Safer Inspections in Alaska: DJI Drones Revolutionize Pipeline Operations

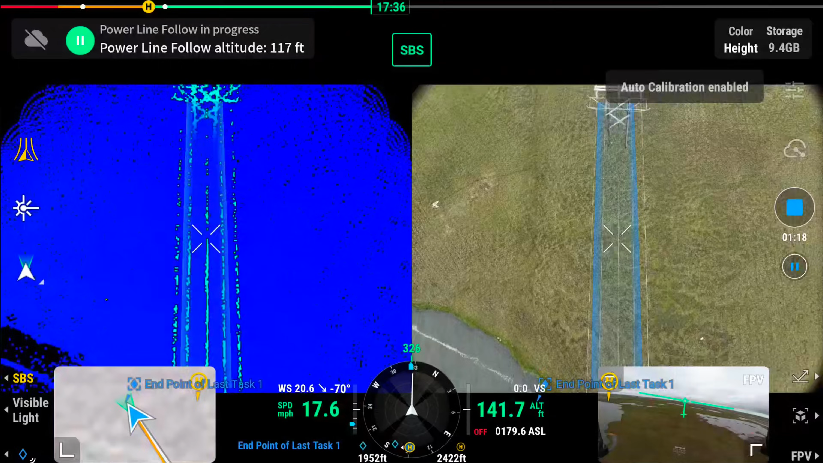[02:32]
It's the line following capabilities of it are amazing. I can see the point cloud being created right there real time in its flight.